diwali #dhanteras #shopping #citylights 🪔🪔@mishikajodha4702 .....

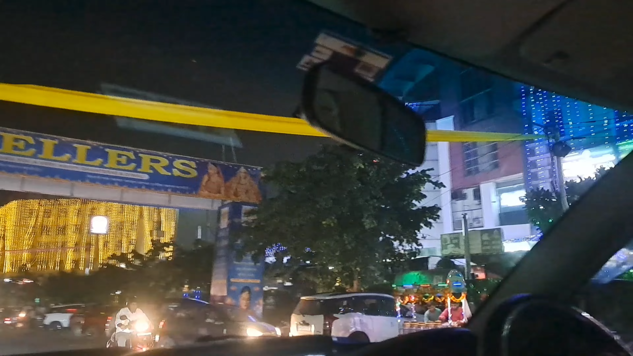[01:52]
So यह देखो काईस कितने प्यारी राइट है यह ब्ल्यू कलर की तो पिछी गई और वह आगे गोल्ड़न कलर की लाइट है कितनी प्रिटी लग रही है हना
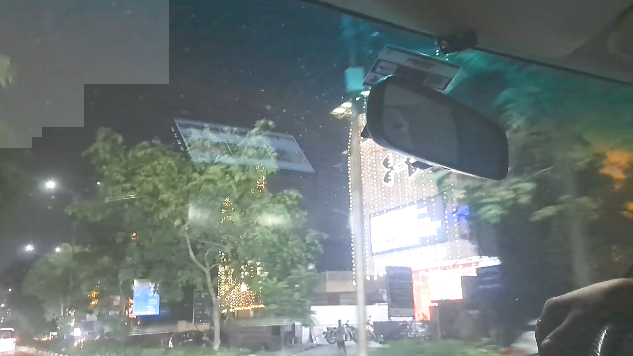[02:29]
से क्ति प्यारी प्यारी लाइट्स आगे अच यह पर यह भीम कलाएट रहा है
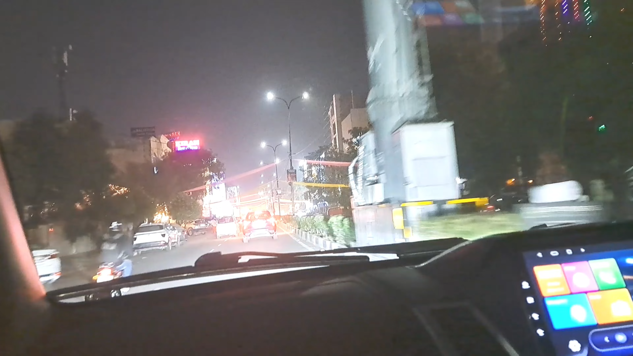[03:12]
और यहां पर भी लाइट है और यहां पर भी लाइट है यह देखो
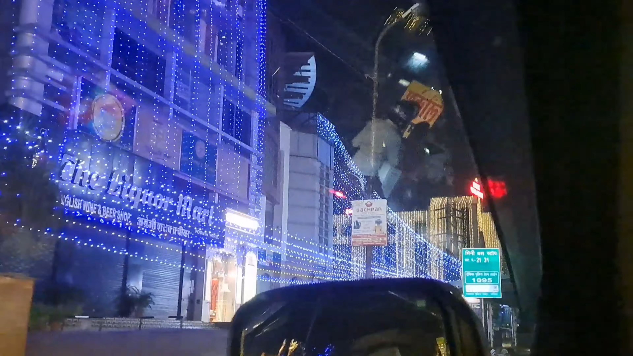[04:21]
दिवाली लाइट तो बहुत प्ररिटी प्रृटी लगने ही वाली रस इसाथी पनाईट riktड 2 लाइट है